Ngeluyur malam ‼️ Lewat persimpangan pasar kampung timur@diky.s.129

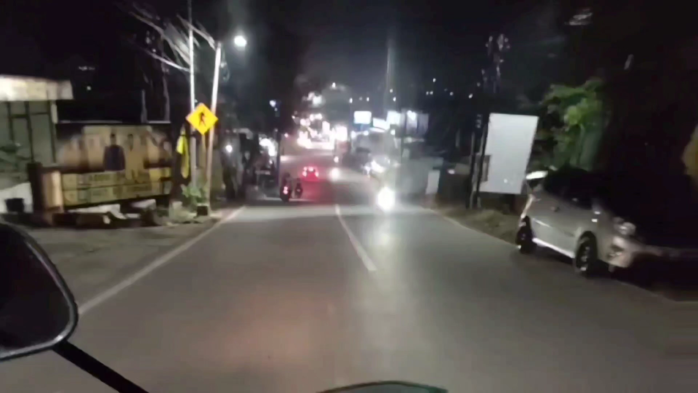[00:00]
di Kampung Timur biasanya sih padat. Padahal ini baru jam sekitar jam 10-an lah. Biasanya sih padat sekitar sekitar jam-jam 10.
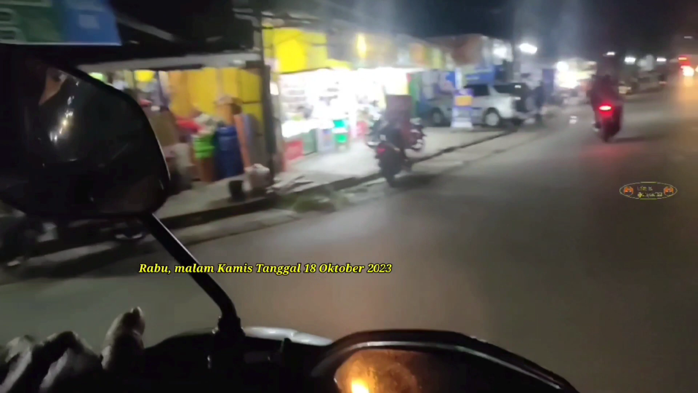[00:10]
Tapi bengi ini ya nggak begitu padat.
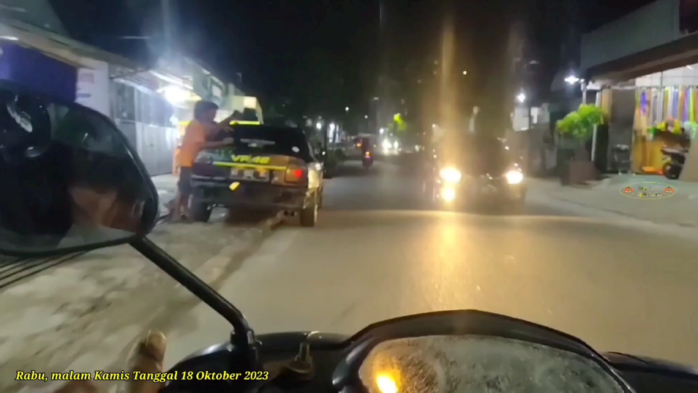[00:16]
Ya dikarenakan habis hujan jadi ya males keluar kali ya.
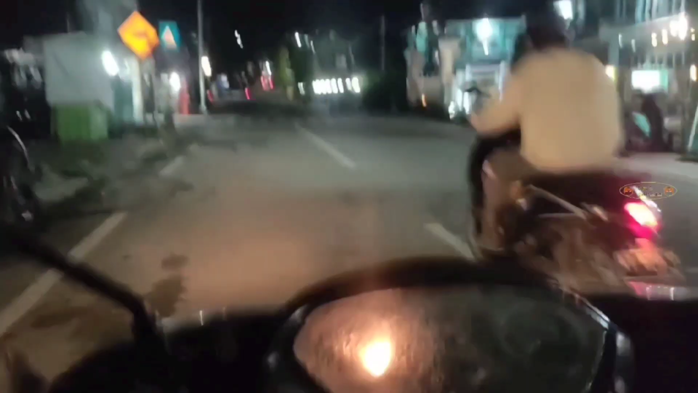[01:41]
Oh iya ya, makasih. Alhamdulillah di ingatkan sama masnya dari motor yang naik motor tadi tuh.
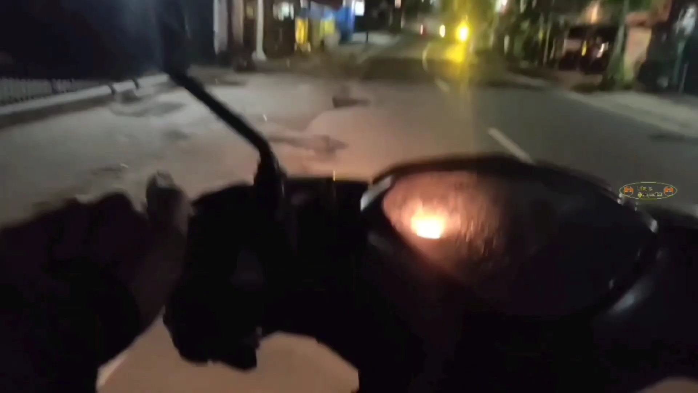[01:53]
Standarku belum aku naikkan. Yo, makasih Om. Sudah diingatkan tadi. Semoga selamat sampai di tujuan, Om.
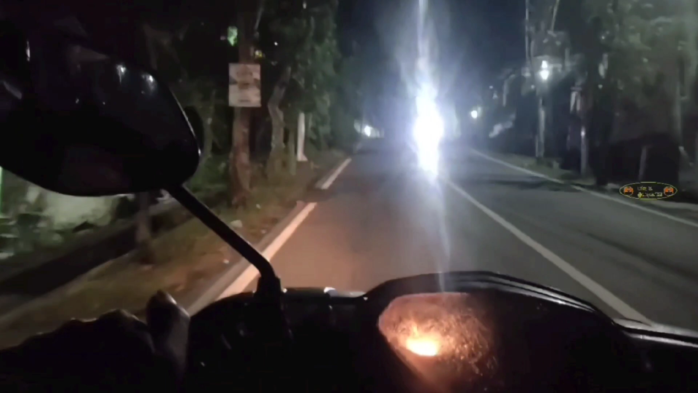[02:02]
Malam hari ini cuaca di Kota Balikpapan khususnya di Strat 3 Balikpapan Utara, awannya adem. Soalnya tadi pagi diguyur hujan.
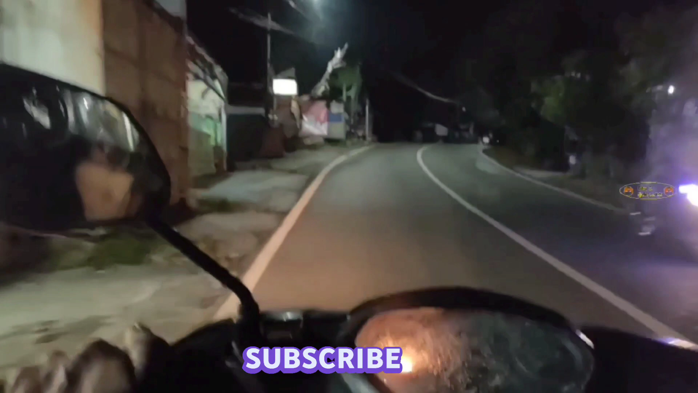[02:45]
Ya lumayan deras lah hujan pagi tadi, makanya malam hari ini cuacanya adem. Tadi sih rencana nggak keluar sih, berhubung ada keperluan ya sekalian aja lah pasang kamera ngeluyur di sekitaran
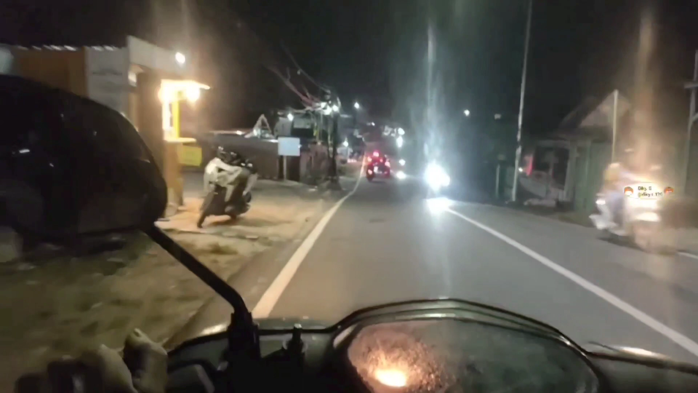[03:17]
tempat tinggal sini aja. Untuk arus lalin di sekitaran Stratiga ini ya tidak begitu padat ya.
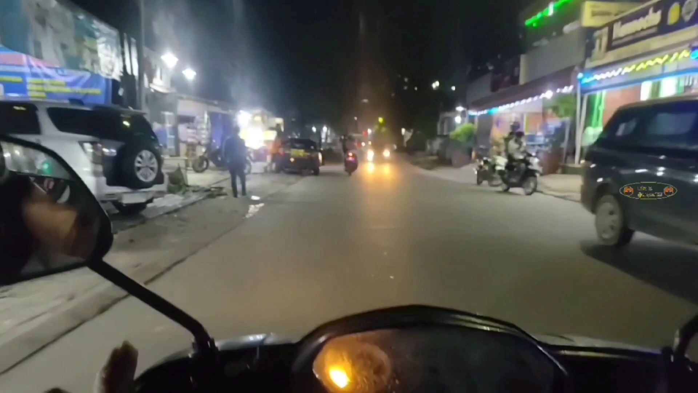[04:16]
Tapi bengi ini ya nggak begitu padat. Ya dikarenakan habis hujan jadi ya males keluar kali ya.
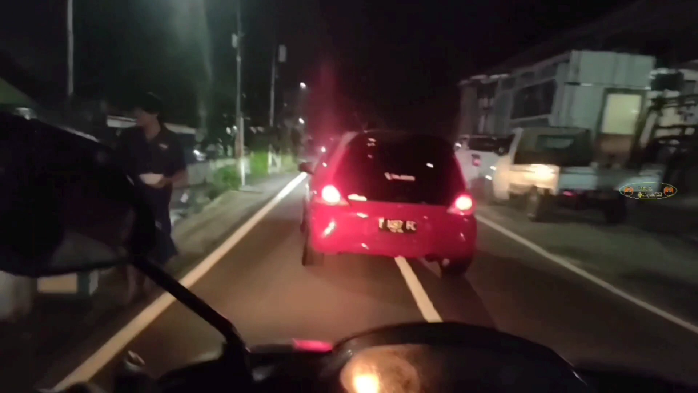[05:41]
Aspalan anyar. Tembus strat 1, strat 2, strat 3. Nah, mantap jalannya, jos. Saya mau belok kiri aja. Kalau belok kiri, mau belok kanan.
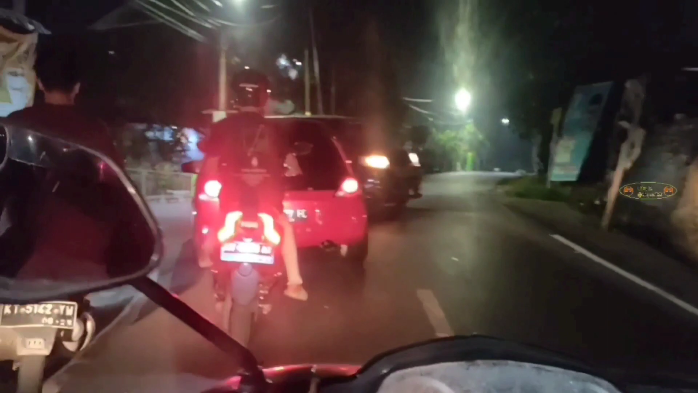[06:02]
Kalau belok kiri nanti kan tembus strat 1. Mau belok kanan gini.
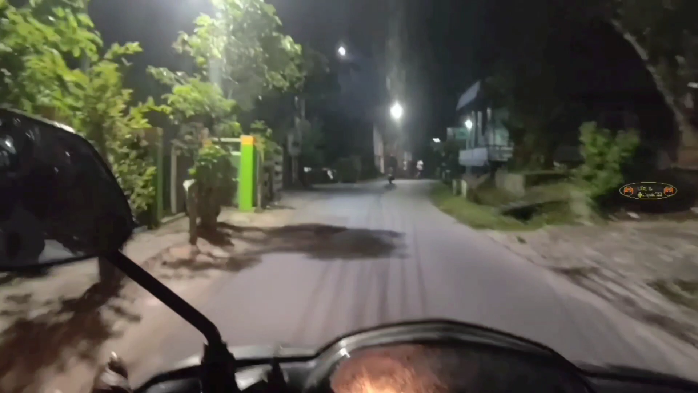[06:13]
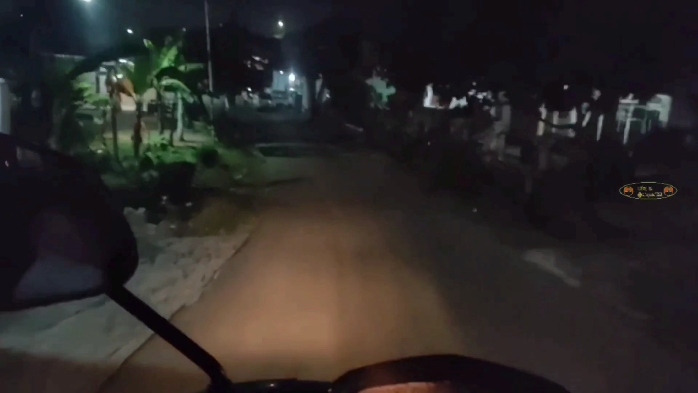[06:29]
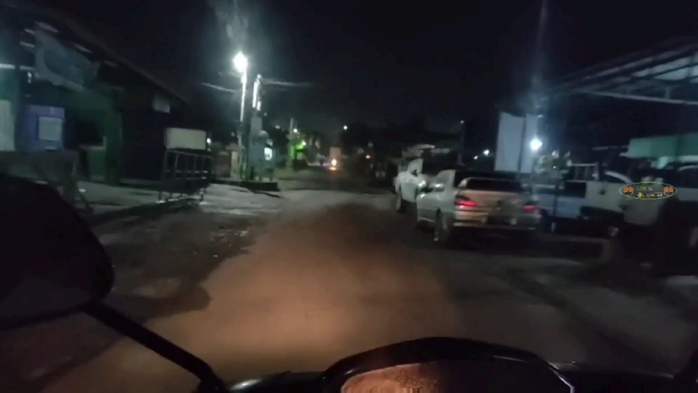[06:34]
Kalau belok kiri depan ini itu tembus strat 1. Kalau ini kan bisa tembus strat 2, juga bisa tembus strat 3.
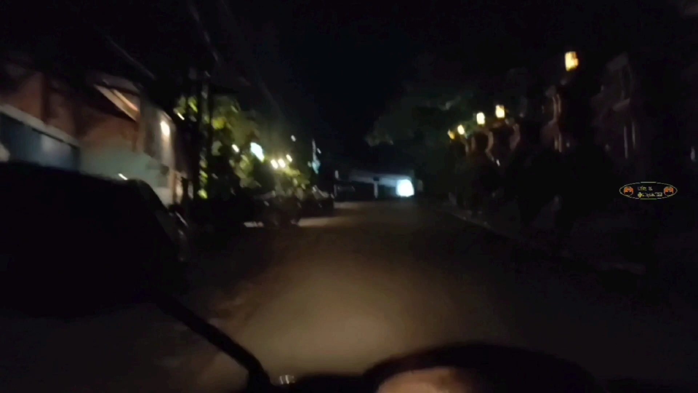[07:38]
Kanan kiri warung nongki-nongki. Belok kiri aku. Duh, alon.
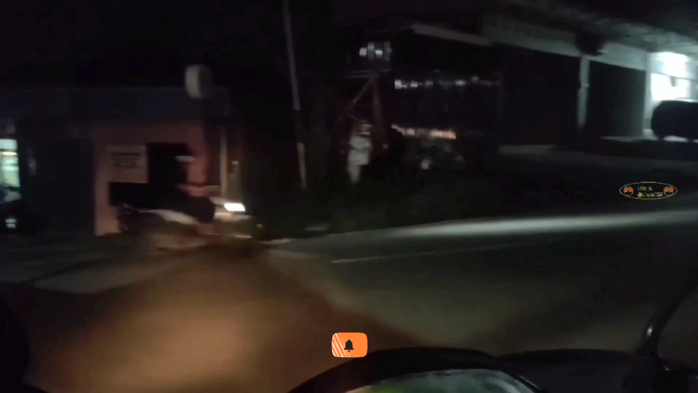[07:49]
Akhirnya tembus sini kan. Duh, tembus sini. Pas hujan tinggal kerja. Parete buntu, wah, selesai sudah. Akhirnya tengah hari aku pulang tadi. Baikin parit. Bersihkan parit-parit yang buntu-buntu, ya maklum lah. Namanya juga lama enggak ada hujan.
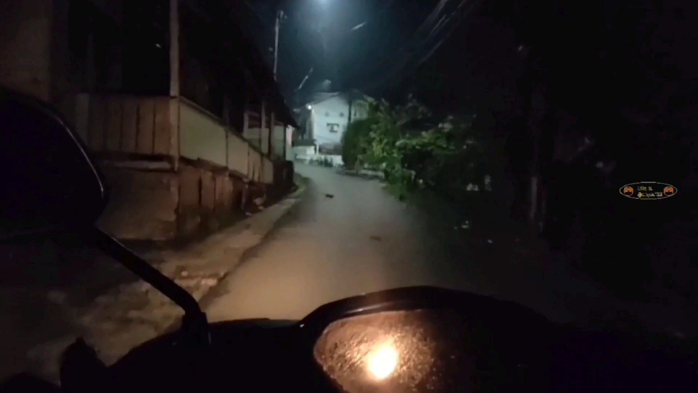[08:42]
Woi, ada kucing. Belok kiri masuk di strat 4.